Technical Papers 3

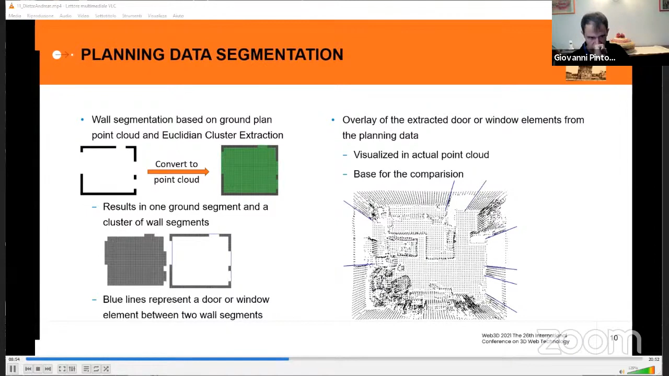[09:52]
The figure on the right shows the overlay of the extracted elements from the planning data within the point cloud of the measurement data.
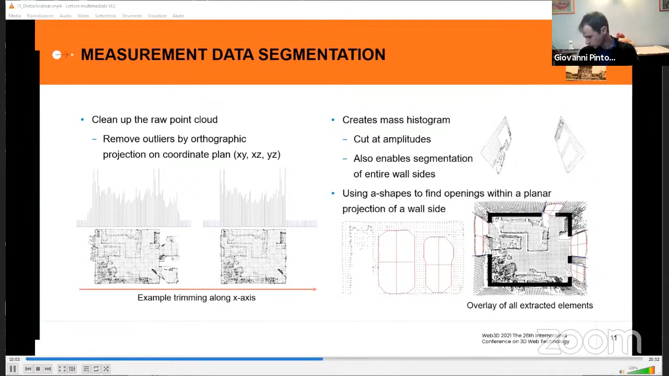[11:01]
but also can be used to find openings in a planar point cloud, as shown in the figure at the bottom. An overlay of all extracted objects from the planning and measurement data, including the ground plan, is visualized in the bottom right. To update the 3D planning data based on the detected differences,